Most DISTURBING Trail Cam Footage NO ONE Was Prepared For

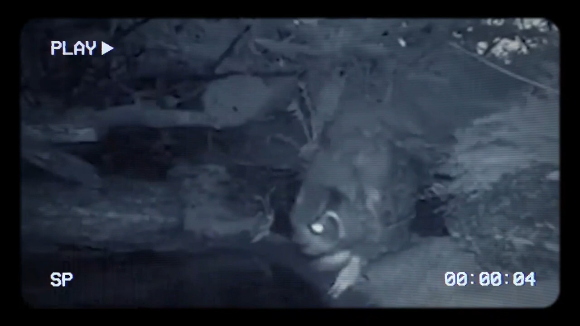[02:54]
But in today's clip, prepare to witness a surprising turn of events.
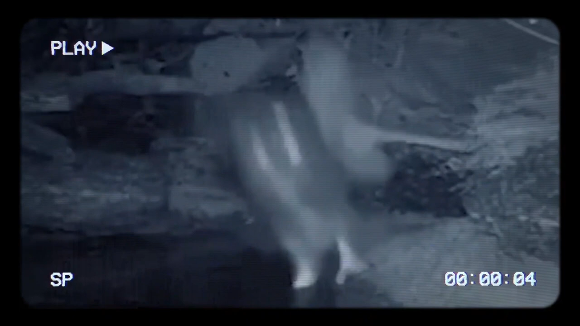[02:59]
Watch closely as an unsuspecting owl makes its way to a watering hole,
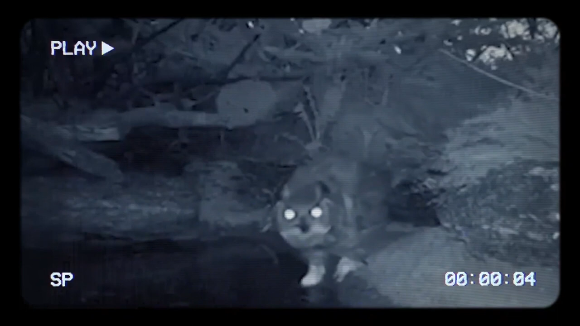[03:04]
seemingly searching for prey or a refreshing drink. Suddenly, out of nowhere, a snake launches a surprise attack on the owl.
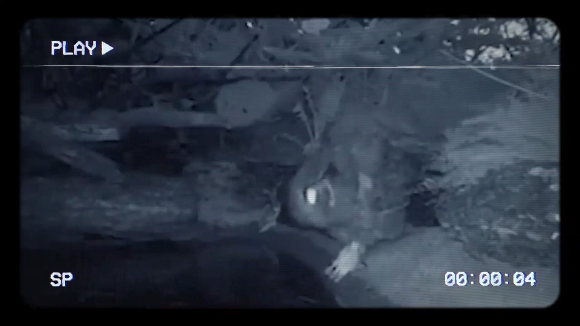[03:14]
As we watch the footage again, we can see the owl dip its foot into the water, and in a split second, the snake lunges out of hiding, attempting to take a snap at the defenseless bird.
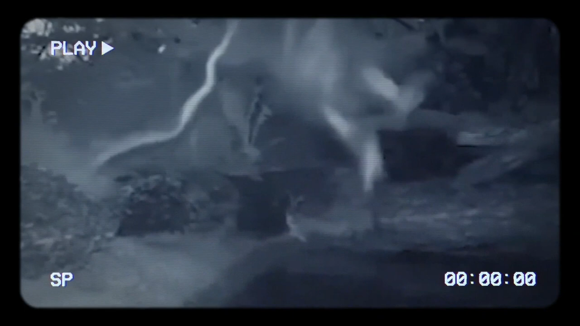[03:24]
This remarkable camera capture is a true testament to the unpredictable nature of the animal kingdom.
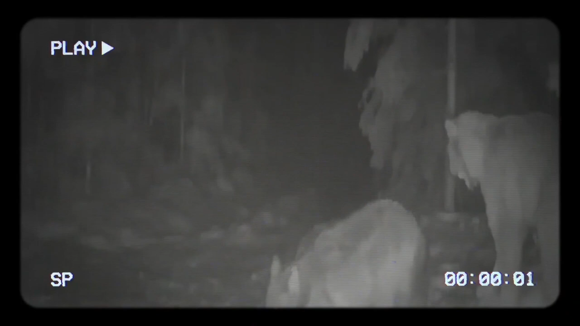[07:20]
One such night, a lone coyote was ambushed by a lynx, a quick and deadly predator that attacked with ferocity. The lynx managed to sink its sharp claws and teeth into the coyote's flesh,
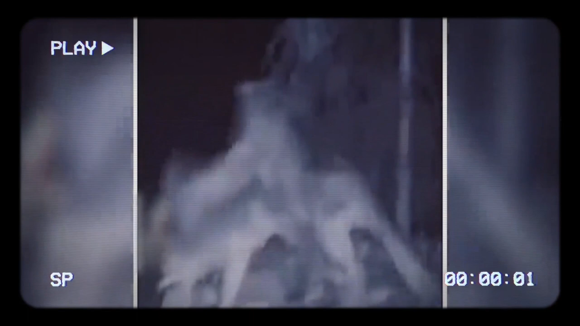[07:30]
causing the unfortunate creature to yelp in pain. However, the coyote wasn't going down without a fight.
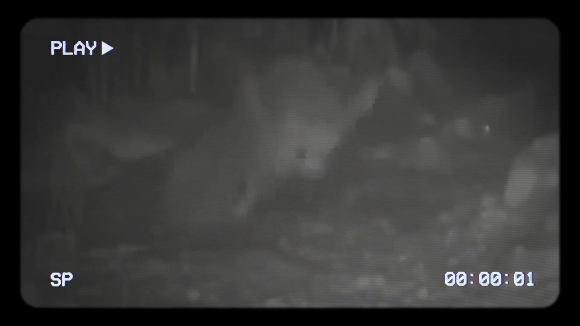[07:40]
It fiercely defended itself, knowing that its only chance of survival was to escape and seek the safety of its pack. Despite the lynx's formidable attacks,
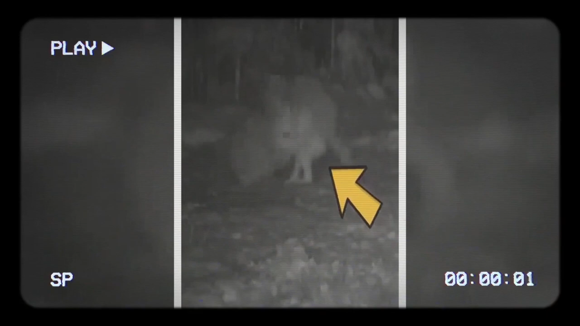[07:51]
the coyote was able to inflict some damage with its powerful jaws and ultimately break free. Running as fast as it could through the forest, the coyote's heart raced with fear.
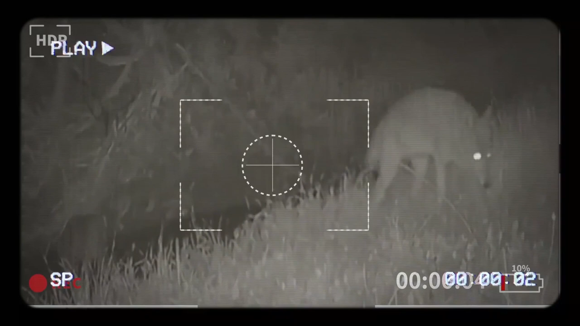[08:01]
Knowing that danger lurked in the darkness, its survival instincts kicked in and the coyote remained on high alert,
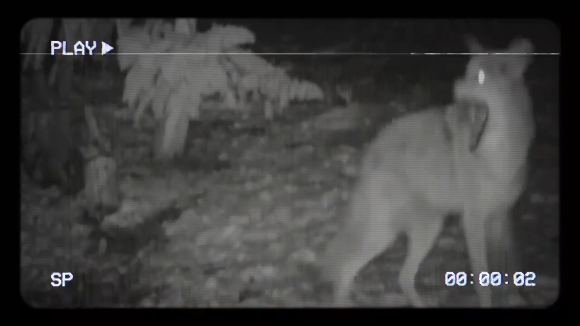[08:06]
scanning the surrounding area for any potential threats.